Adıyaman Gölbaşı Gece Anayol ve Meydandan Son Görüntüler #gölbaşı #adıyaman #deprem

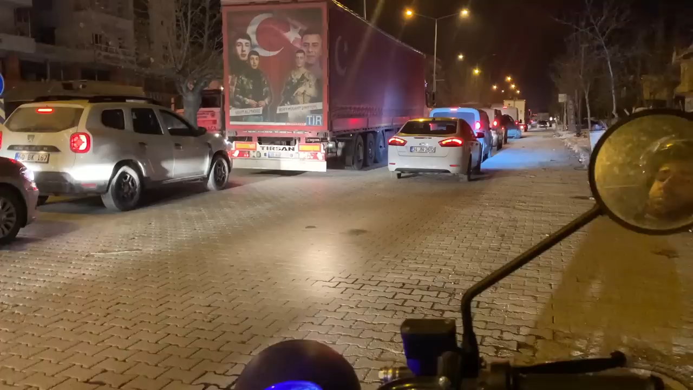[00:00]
Evet arkadaşlar, şimdi yolbaşında ana cadde üzerinden size son durum hakkında biraz bilgi paylaşacağım. Şu an ana cadde hem gidiş hem geliş yönünde çok ciddi trafik var. 9 Şubat gece saat 11 civarı, burası Kandırmaz Market'in önü.
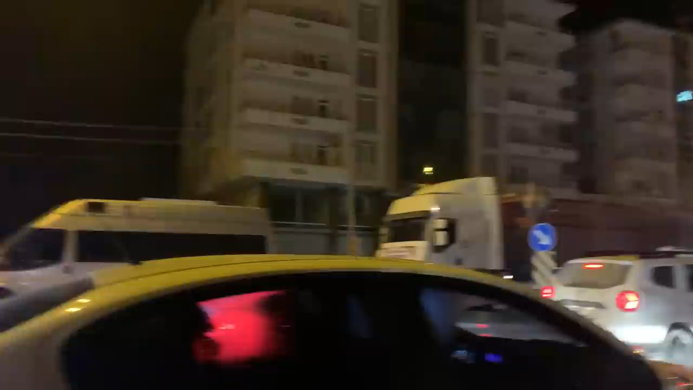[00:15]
Kandırmaz Market'in hemen sol tarafında, yanlış bilmiyorsam,
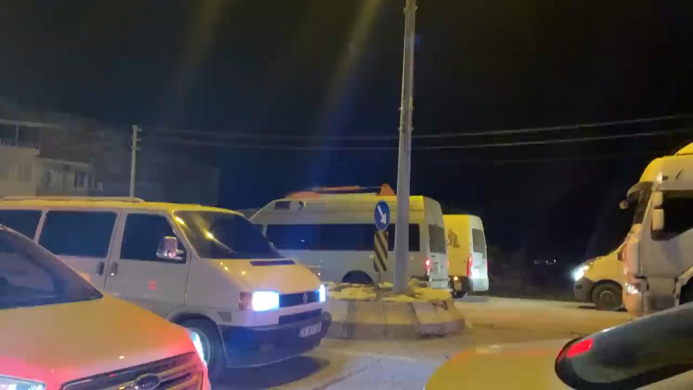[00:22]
Atayıkların olduğu bina diye biliyorum ama bu bina yerine göre olmuştu. Ziraatın olduğu yer. Çalışmalar var.
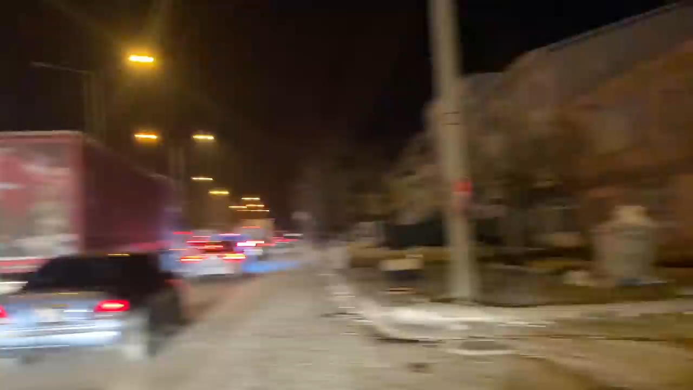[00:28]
Ziraatın olduğu yer diyor amca. Bu karşıdaki binada. Arkası üzere. 5-6 katlı bina yerine bir. Burada şu an... Lan neredesin?
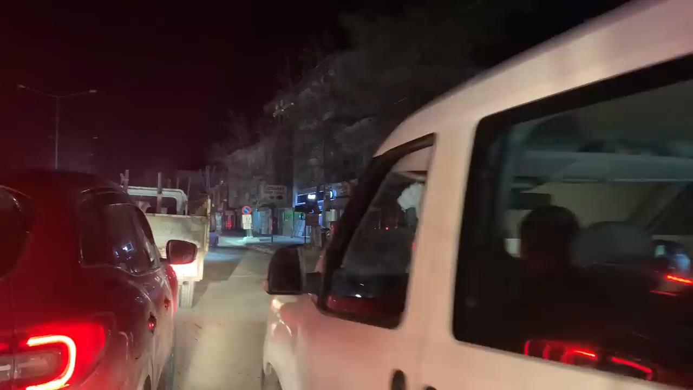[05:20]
Sağ tarafta da yine Ulu Cami'nin karşısındaki binalarda da yıkımlar var.
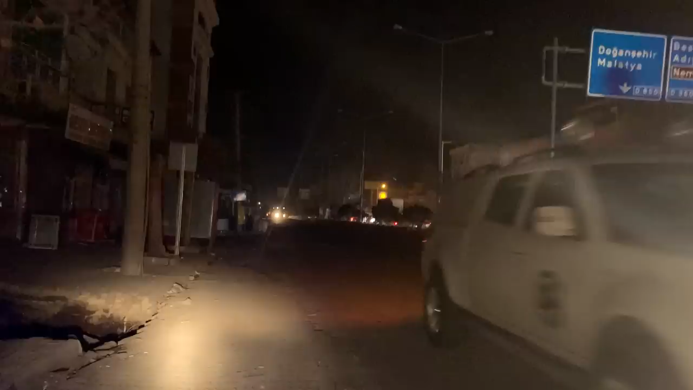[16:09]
çekmeye çalışıyorum. Bakın burası çarşı. Burası eski Mahmut Usta'nın fırının olduğu yer.